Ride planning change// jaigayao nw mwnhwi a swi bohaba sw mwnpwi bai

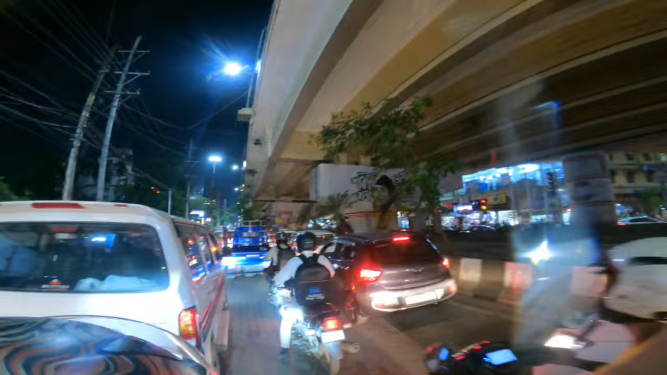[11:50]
So, look at this road, it means that we came from here, from the pp waterfall.